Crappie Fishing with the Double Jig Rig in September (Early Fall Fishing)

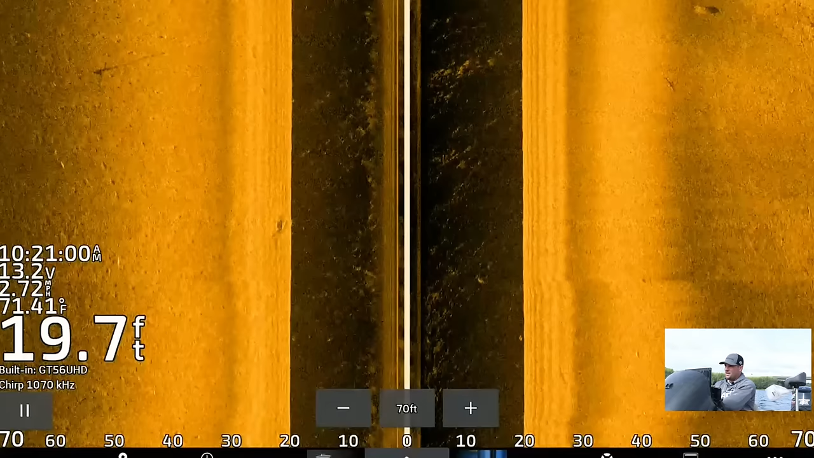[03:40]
On screen: depth 19.7 ft, water 71.41°F
We've had rainstorms the past few weeks, and typically that usually means some pieces of driftwood get into the main current or main channel, and they get pushed aside somewhere along this edge. And so we're gonna go side imaging on the right side of this. It's gonna come up on the right side of the side imaging here. And then I'll turn around and show you on the left side. But there are a ton of fish stacked up on it. They're real close to it though. It's not like they're really suspended out in front of it. There's the big tree, and it's right underneath that black area.
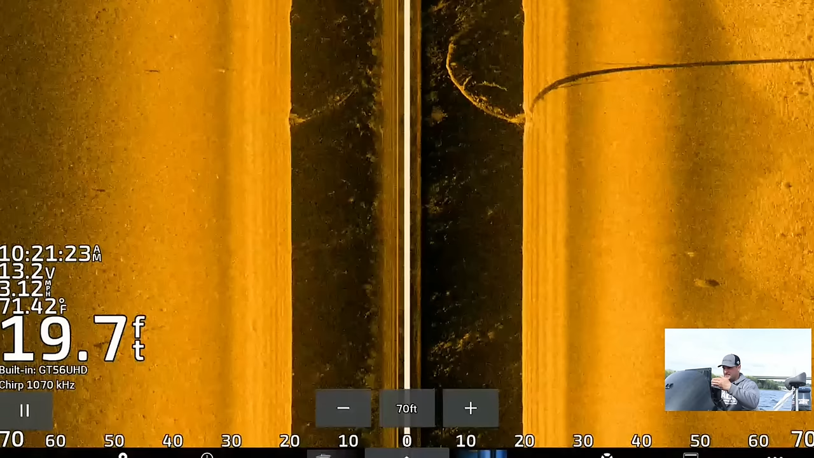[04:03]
On screen: depth 19.7 ft, water 71.42°F
It's right underneath the beam, and then you can see the big shadow in the gold area. Let me zoom in here.
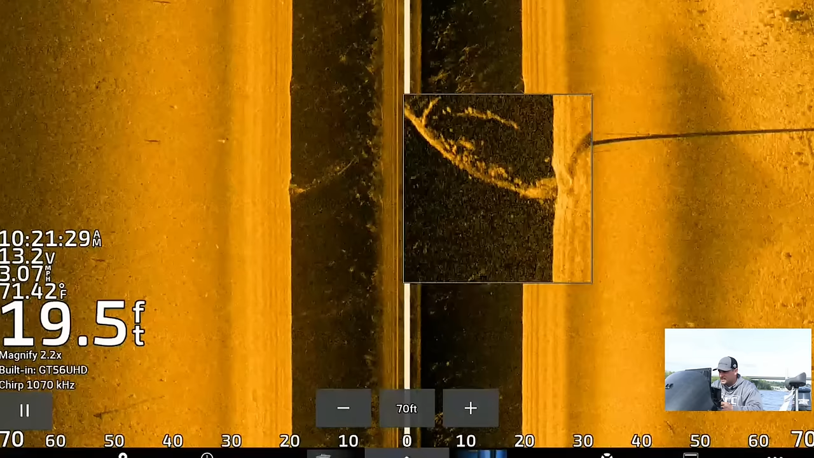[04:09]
On screen: depth 19.5 ft, water 71.42°F
You can see all the fish right next to it. I'm gonna pause it here for you.
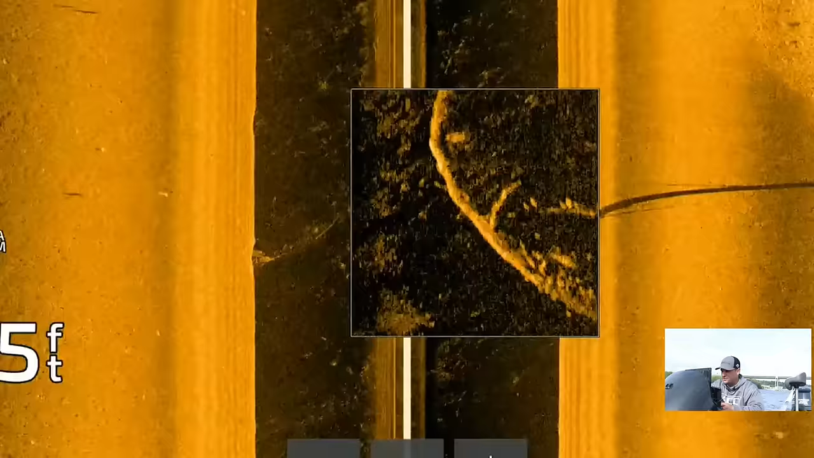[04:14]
You can see these fish just holding real close, real tight to all of this. So I'm gonna turn around now,
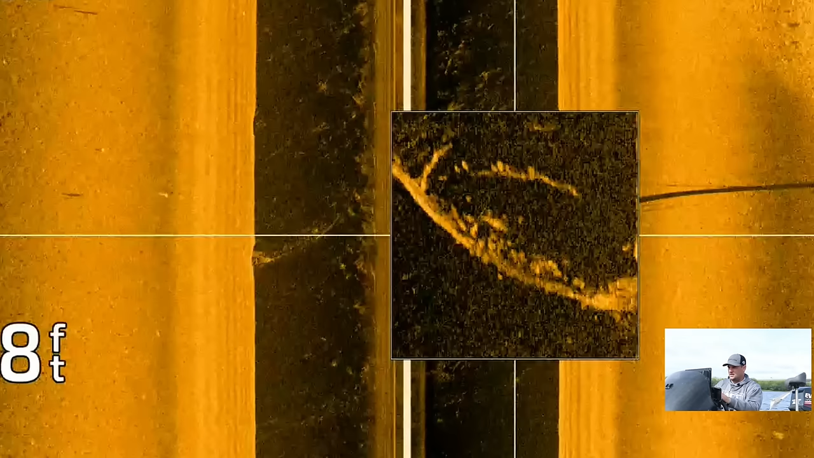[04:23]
and we'll show you the left side of the screen and kind of what it looks like.
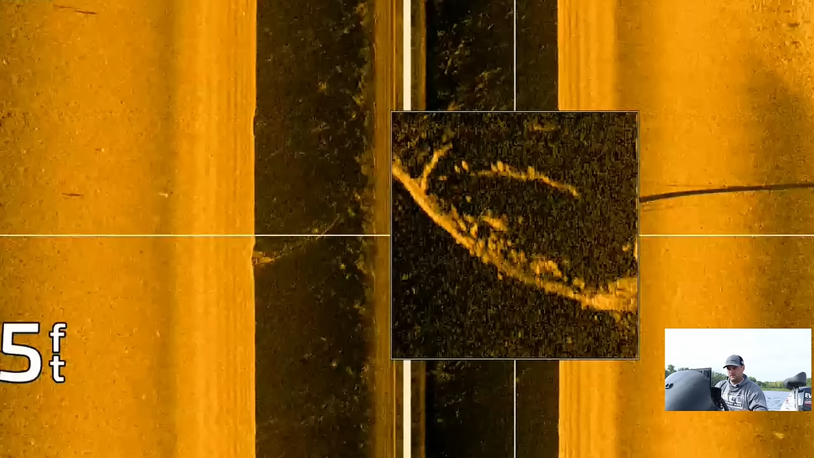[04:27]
But side imaging settings, typically I'm running 70 feet left and right. I run pretty much default settings on a lot of this stuff.
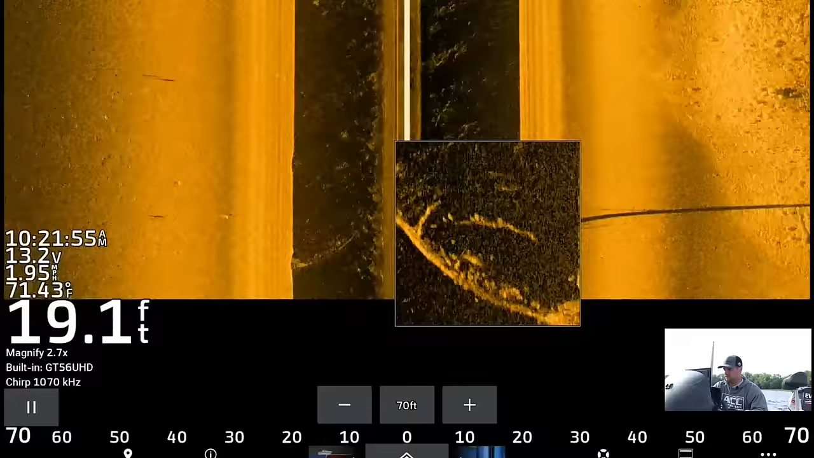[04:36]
On screen: depth 19.1 ft, water 71.43°F, speed 1.95 mph
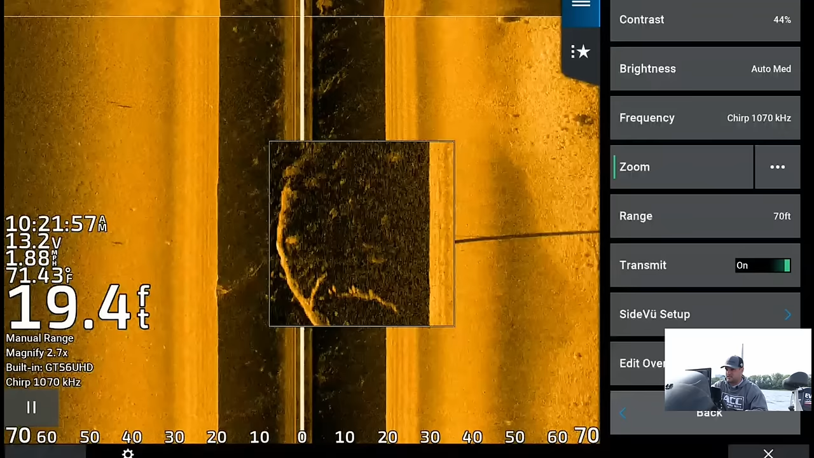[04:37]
On screen: depth 19.4 ft, water 71.43°F
You know, contrast, I usually run a little bit lower on this river system, typically because after fresh rains, there's a lot of sediment in the water.
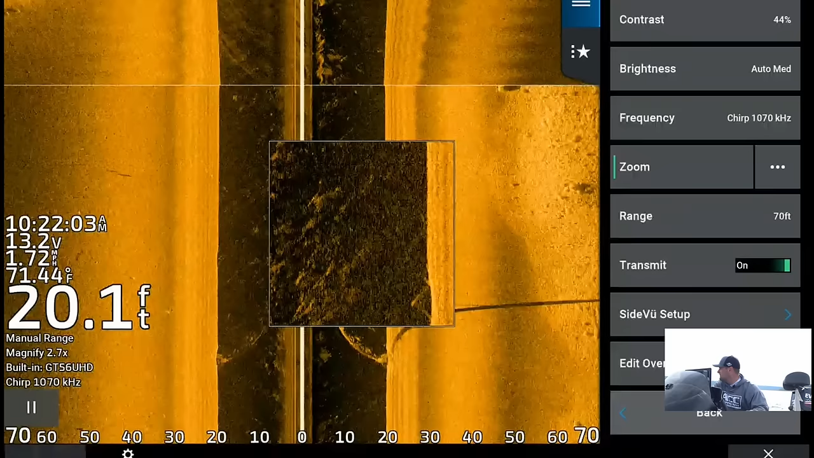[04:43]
On screen: depth 20.1 ft, water 71.44°F
So I'll tone that down a little bit, but as you can see, brightness, I got it on auto medium.
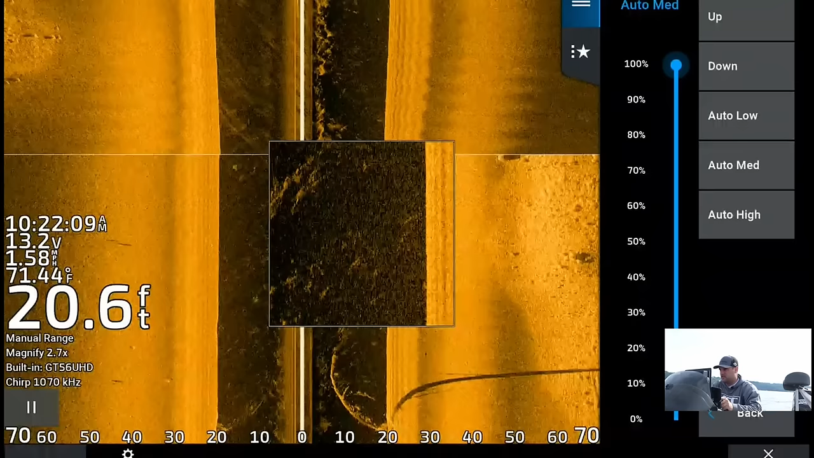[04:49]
On screen: depth 20.6 ft, water 71.44°F, speed 1.58 mph
Auto medium or auto low, either one works great. Running the megahertz or the ultra HD
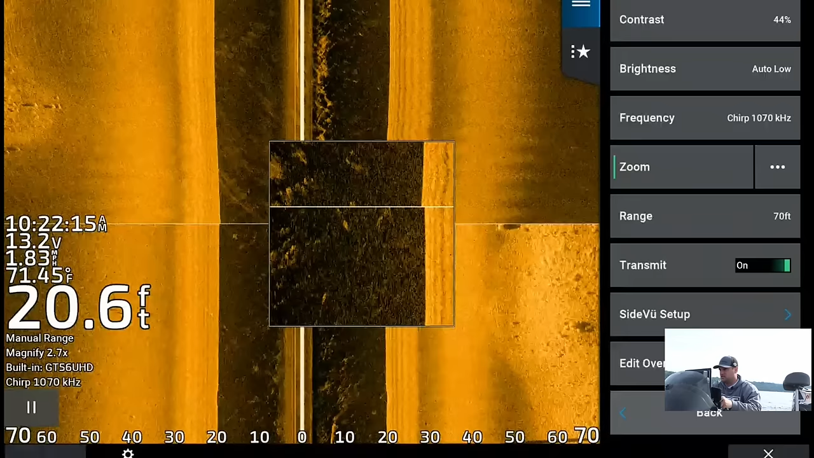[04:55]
On screen: depth 20.6 ft, water 71.45°F
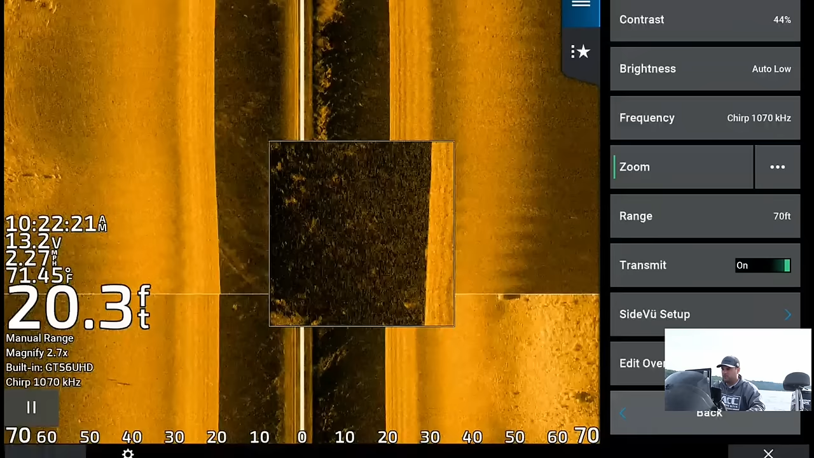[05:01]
On screen: depth 20.3 ft, water 71.45°F
frequency, and I don't really change much when I'm running this, even from lake to lake. The only thing I'll probably adjust is the contrast if there's a lot of sediment in the water. Right now on the right side of the screen, you can see, or it's just across the right side of the line, there's a lot of bubbles.
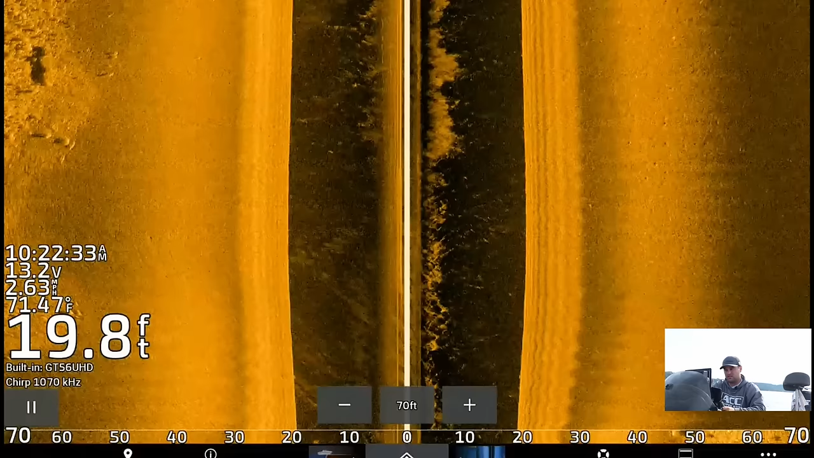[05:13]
On screen: depth 19.8 ft, water 71.47°F
That's from the motor. That's what that is, coming back this way. Since I turned around and went back into it, that's just all the bubbles from the propeller kicking up. Okay, now that tree's gonna come up on the left side of the screen here. Probably don't need to get too close to it, but.
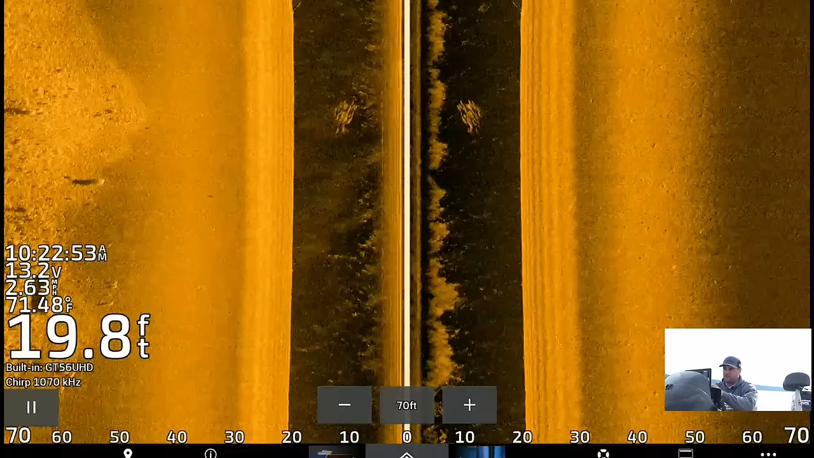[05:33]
On screen: depth 19.8 ft, water 71.48°F
And you can see far off the left side, there's a hard bottom. That's that brighter bottom, and then it transitions to a softer, kind of mud silt bottom.
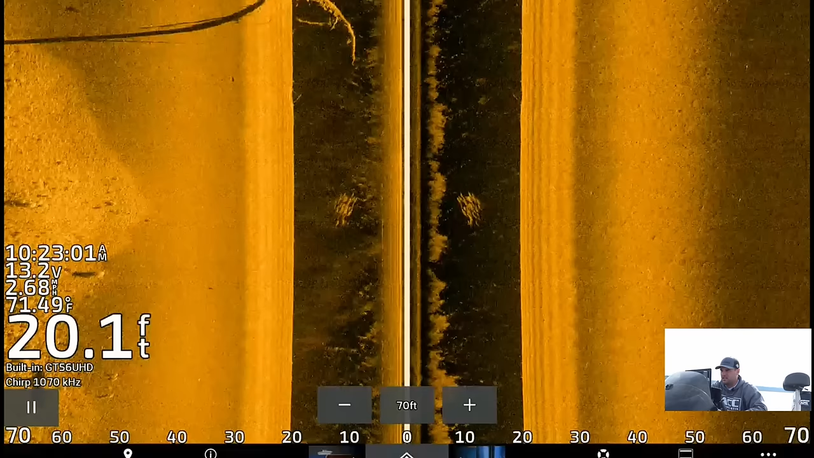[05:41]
On screen: depth 20.1 ft, water 71.49°F
But there is the tree, so we can get a good look at what's really on it. And there are a ton of fish, and it's not only crappie. I'm sure there's like smallmouth and walleye and catfish, whole different food chain.
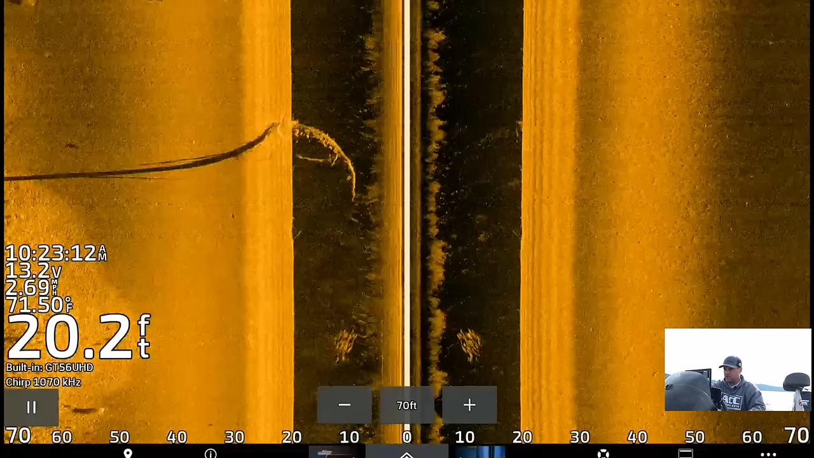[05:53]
On screen: depth 20.2 ft, water 71.50°F
The entire food chain is probably stacked up in there on that tree.
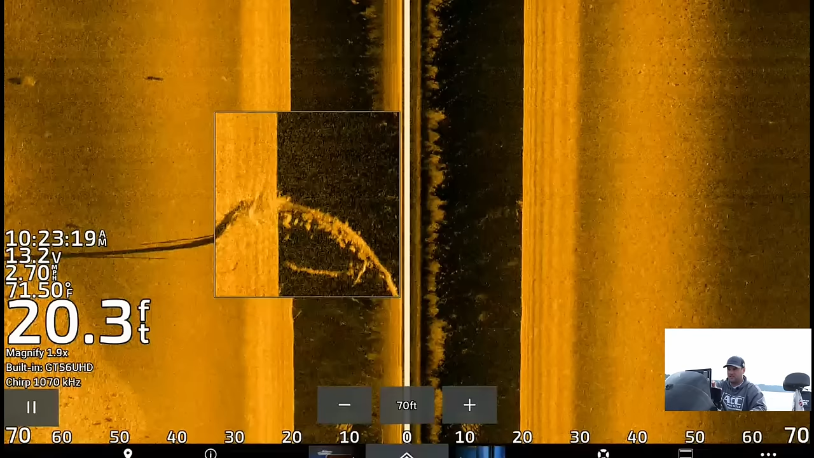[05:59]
On screen: depth 20.3 ft, water 71.50°F
And to pinch the screen, you're just using like you're using Google Maps, just kind of pinch it and you get this zoom function.